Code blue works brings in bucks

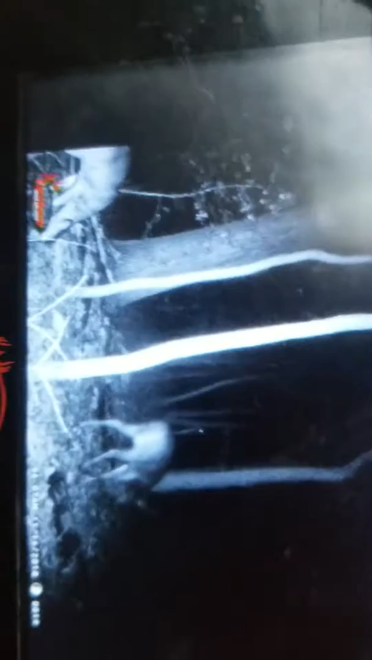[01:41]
Alright, so last night there's a buck there.
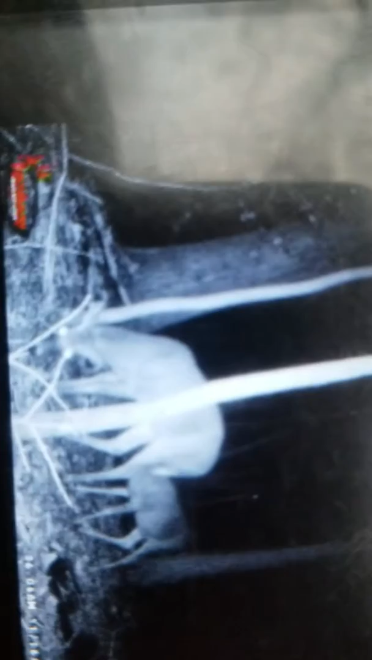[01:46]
There he is. That's a nice little buck there.
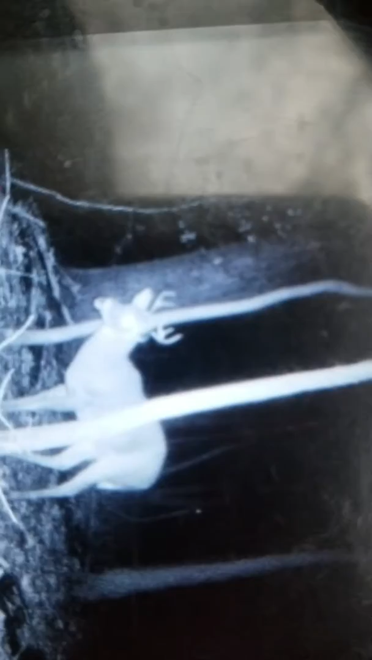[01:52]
There he is. So,
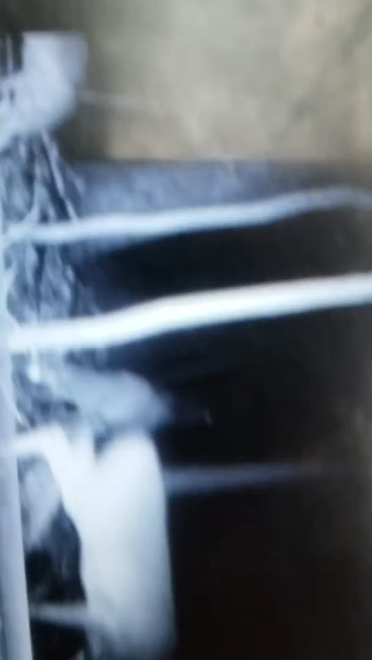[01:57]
there's a couple of them. There's one there. There he is.